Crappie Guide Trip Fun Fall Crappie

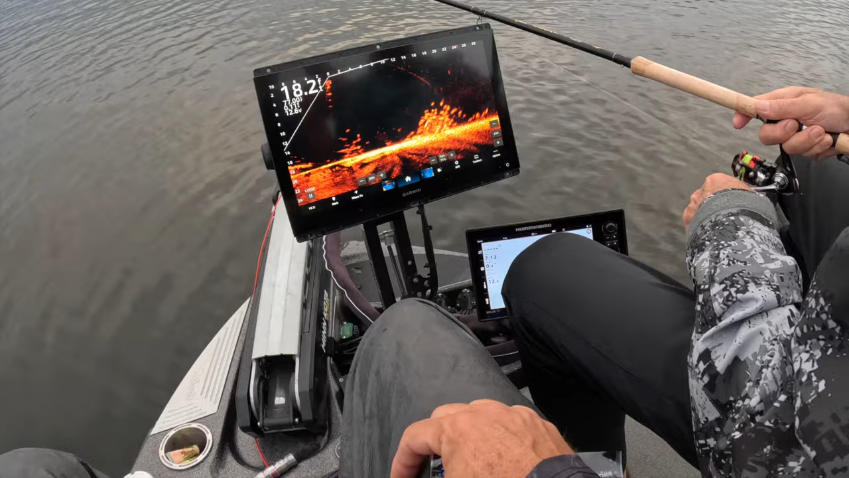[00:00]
there you go that's a good sign first fish of the day we're
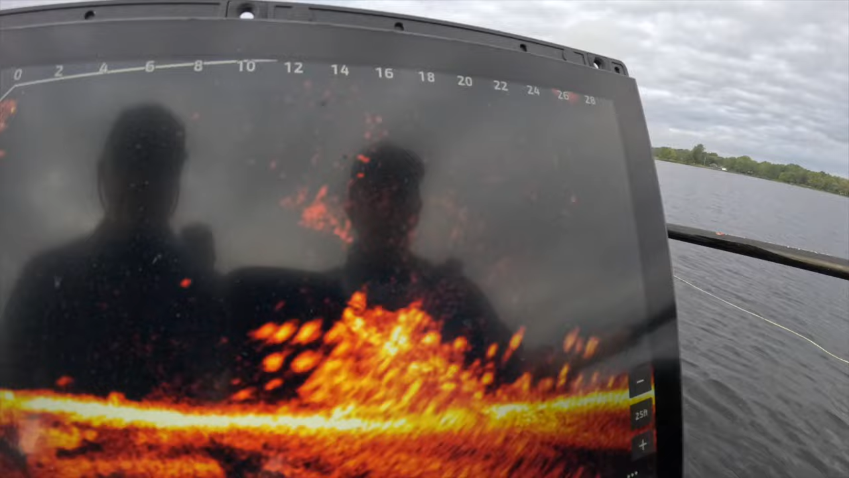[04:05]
dropping in on these piles and they are loaded the piles are but we found and we have minnows just so those that
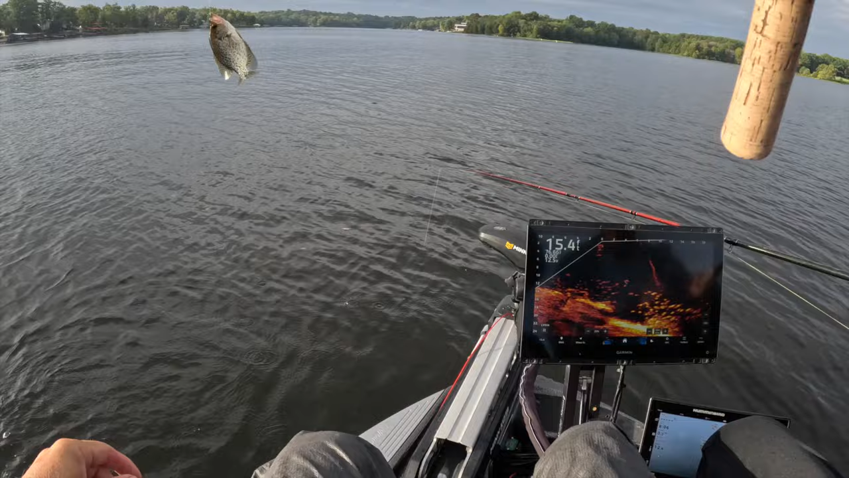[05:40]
they're all over here all right guys good fish right there
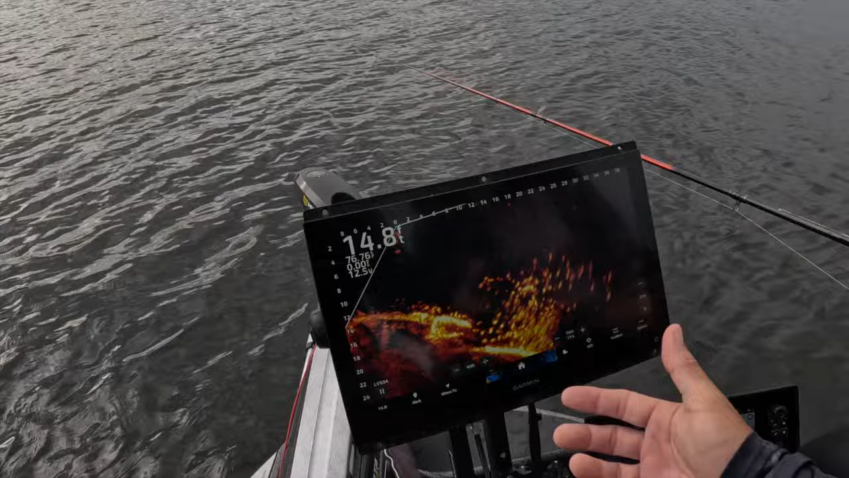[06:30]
On screen: depth 14.8 ft
settings were so we'll walk through that real quick so number one first thing i always do let's just do it right now just to prove the point that you can always go to your sonar defaults that's here i go right back here where am i at solar installation restore sonar defaults anytime i'm in question of whether or not i have a bad picture or not i restore my sonar defaults with no fear okay guys that's how your units are going to come to you um and what i do is it's naturally going to go to the forward view because of the
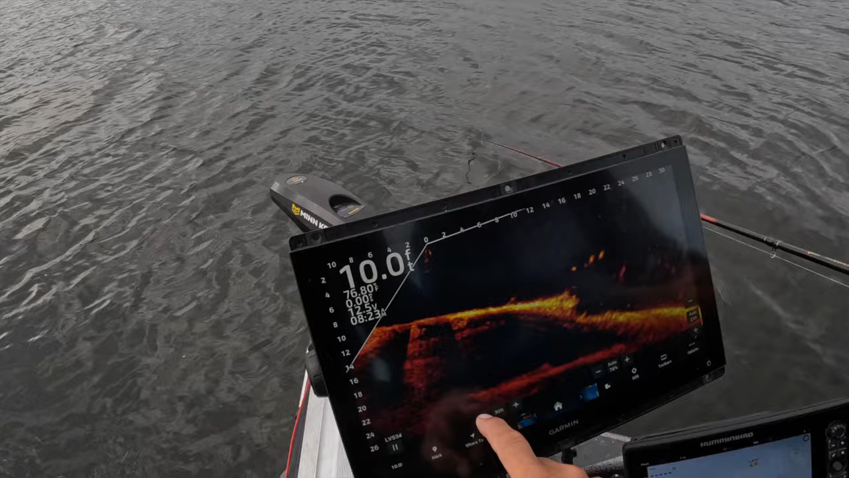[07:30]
On screen: depth 10.0 ft
i'm going to take my grid off okay so that is my setup right now now i'm going to take everything out of auto i want my forward view back in manual and all you have to do is change it it'll stay at 30 now i'm going to change my down my depth to out of auto it's always at 25 on my home lake and i'm going to identify what it's it is seeing my gain should be at it's saying it should be around 65 64 right now it's automatically choosing that for me so i'm just going to go ahead and leave it at 65. that's the picture now and that is how i work my anytime i have question of whether or not i'm getting the best picture that is the picture you guys will see